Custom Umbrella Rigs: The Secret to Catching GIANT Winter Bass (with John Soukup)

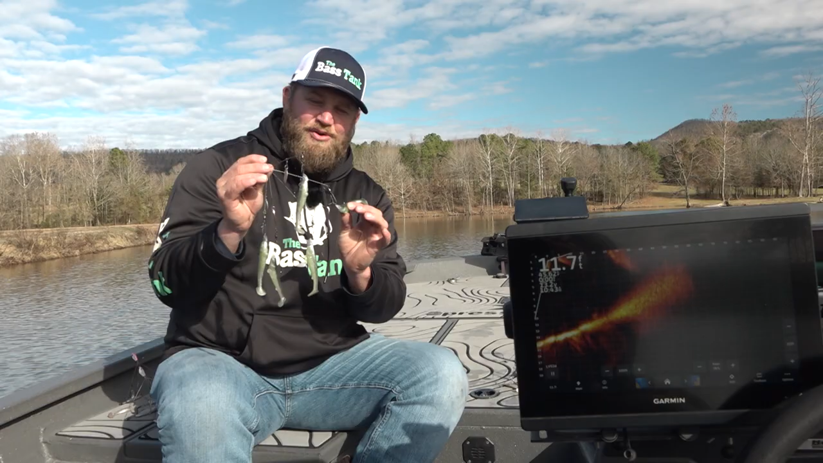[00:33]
greens in there this is what i'm going to use in that little bit stained water here she comes she's following it she's gonna nip it i'm just barely rolling it in front of her head
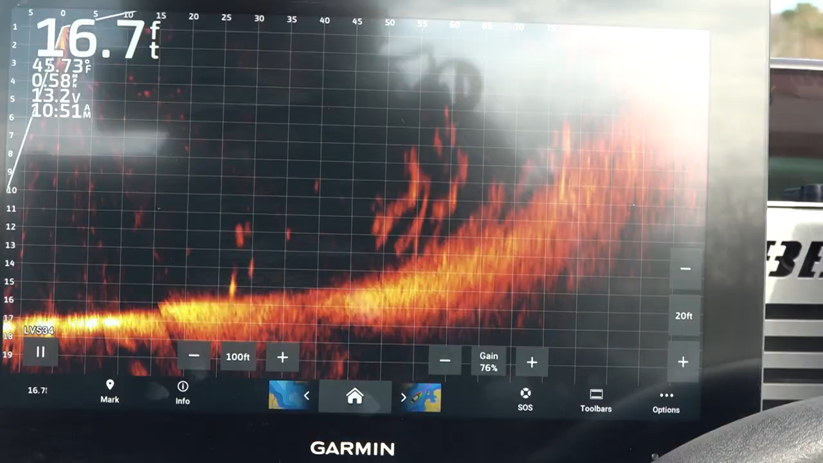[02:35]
On screen: depth 16.7 ft
i love how they just glow and show up so if you're starting out live scoping one of the best